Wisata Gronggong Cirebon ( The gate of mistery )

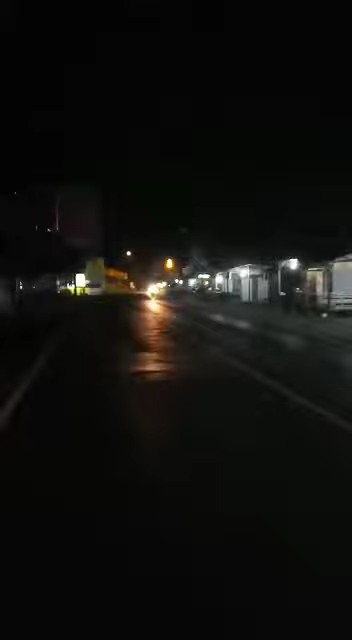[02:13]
Oke, tuh lihat ya, lihat begitu. Nah, ini ada rumah makan Pring Sewu. Nah, Pring Sewu pas di sini ada sambal Lamongan, itu Pring Sewu tuh di situ.